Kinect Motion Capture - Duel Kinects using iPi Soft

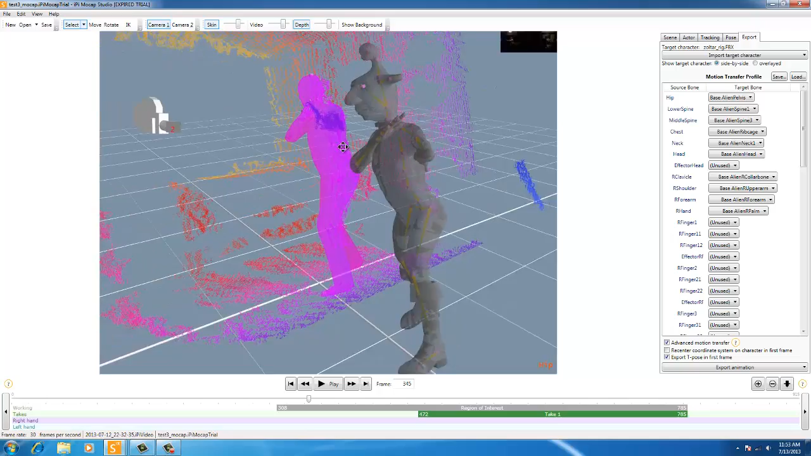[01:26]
Actually, it's not going to show it on him.
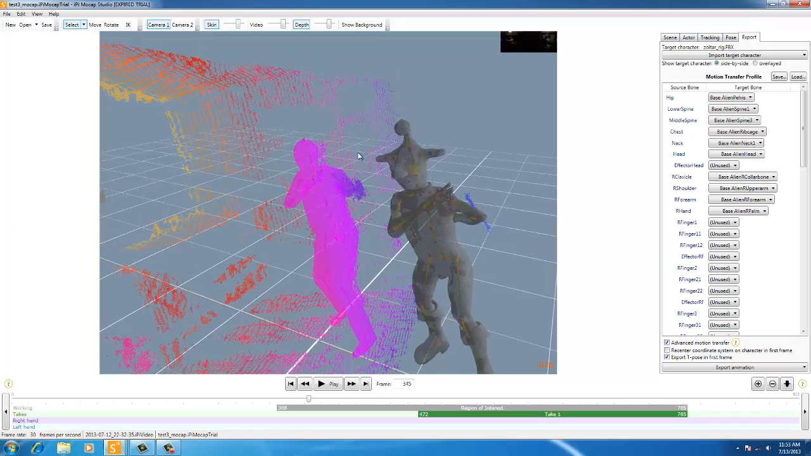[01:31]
It's going to show it on this guy here. Because this mesh here is just mimicking the
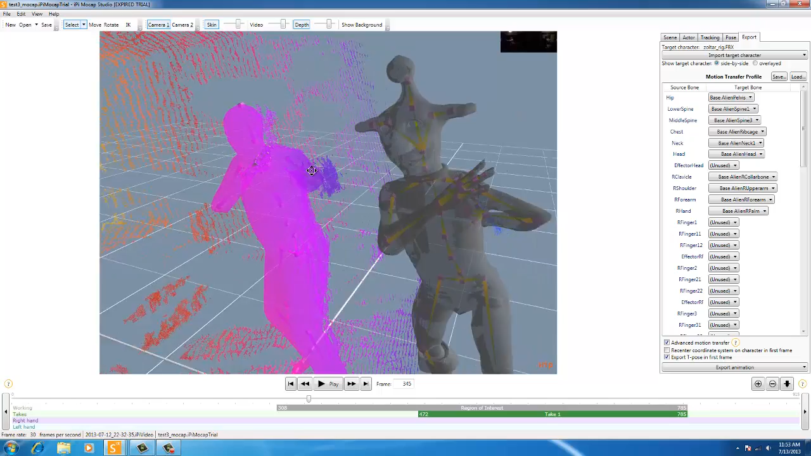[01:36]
bone system within IPIsoft. You can see this purple part here. That's supposed to be the other part of this hand.
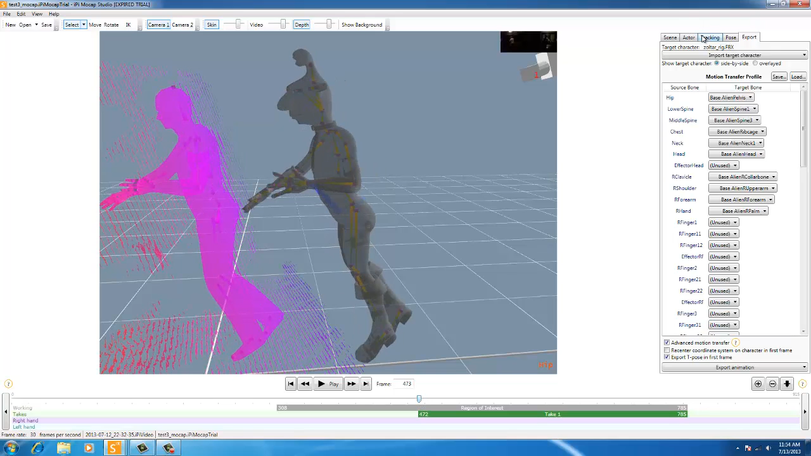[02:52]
This is the part of the video that I went to tracking and I refined it. And then I applied the jitter removal to it. So, that's why this part here looks the best and everything's kind of smooth and,
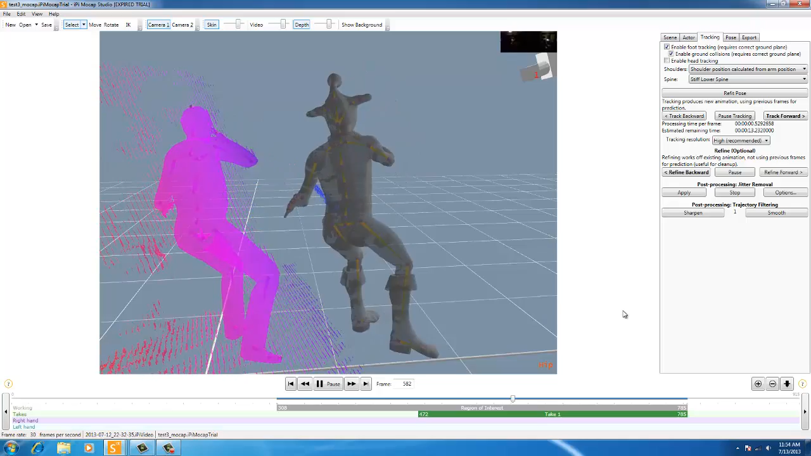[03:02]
you know, the feet aren't exactly hitting the ground. But that can be, you can use motion builder to lock those to the ground. It has some great tools for that.